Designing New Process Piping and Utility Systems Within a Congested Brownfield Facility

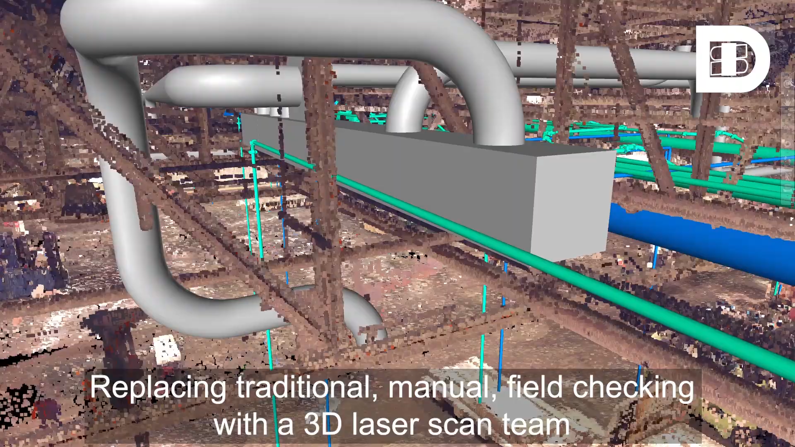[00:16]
Replacing traditional manual field checking with a 3D laser scan team allows us to create a 3D environment.
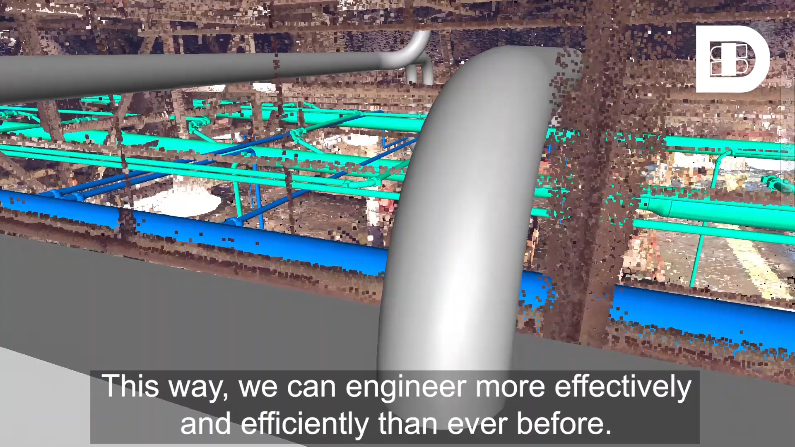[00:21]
This way, we can engineer more effectively and efficiently than ever before.
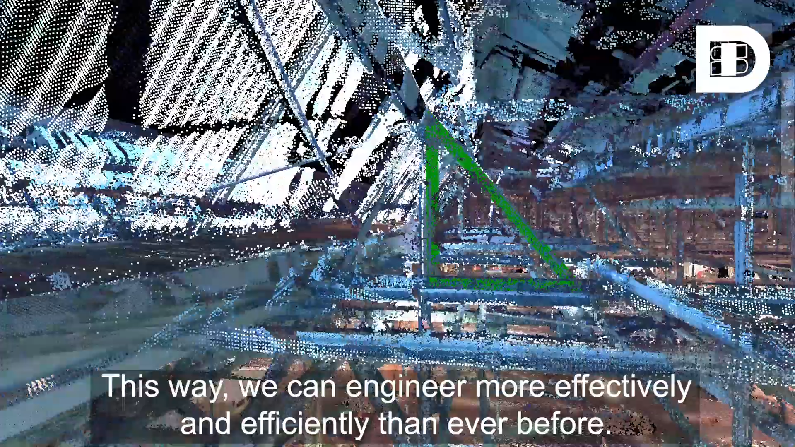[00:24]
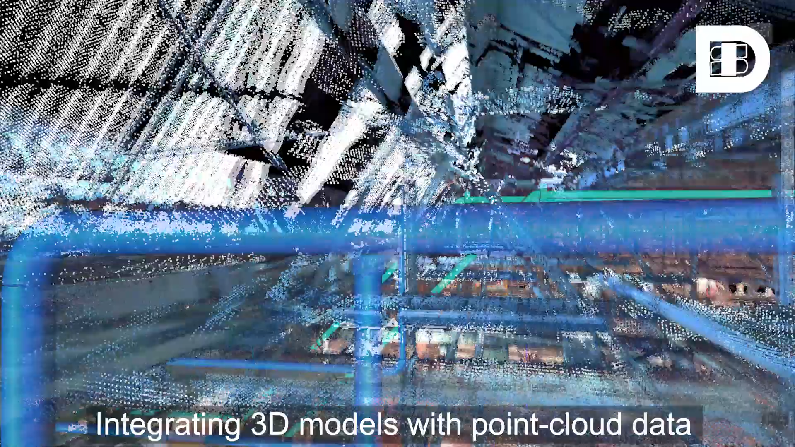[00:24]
Integrating 3D models with point cloud data
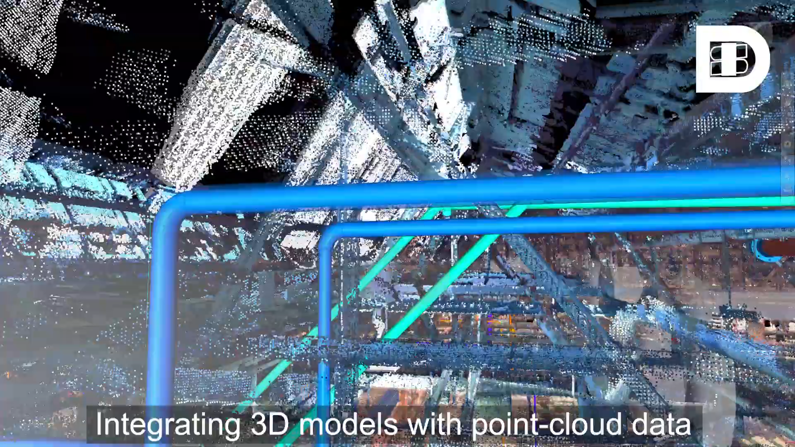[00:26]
allows for interferences to be identified early in the design phase,
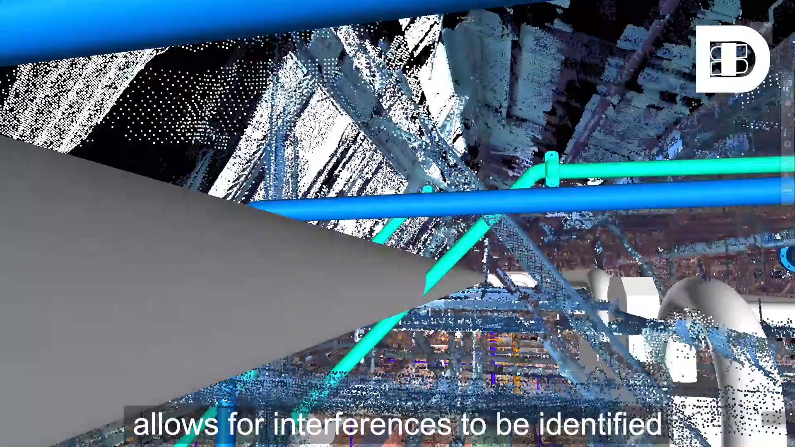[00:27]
like this one.
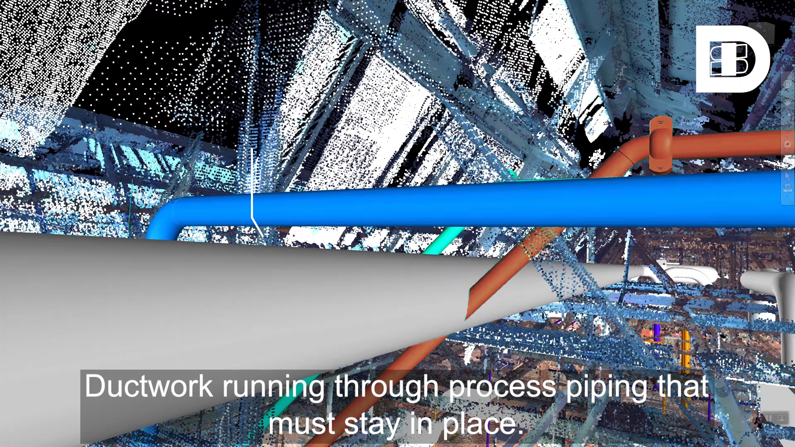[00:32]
Duck worked running through process piping that must stay in place.
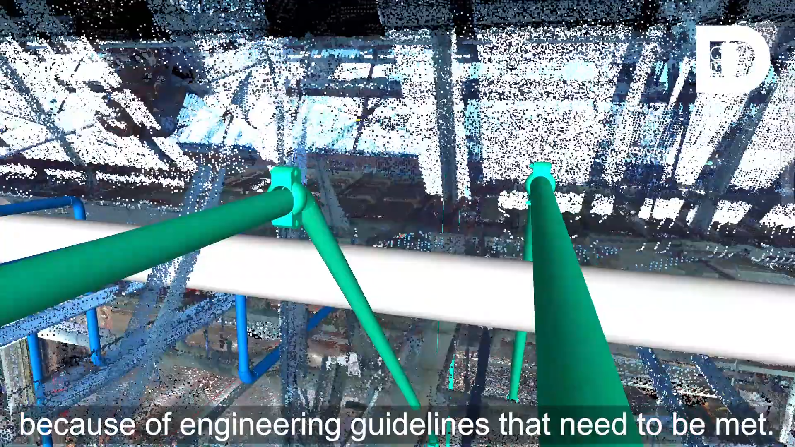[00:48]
That's the brightly colored piping you're looking at. In this case, we were able to thread the needle.
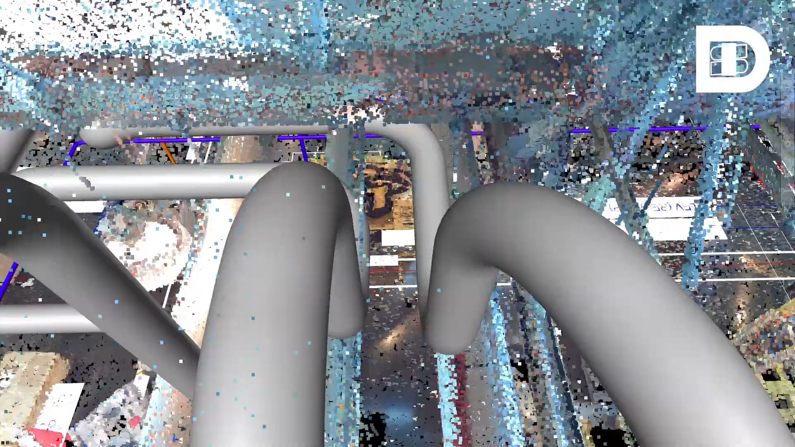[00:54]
The majority of interferences happen in the truss area, where pipe needs to be routed around existing utilities in a tight space.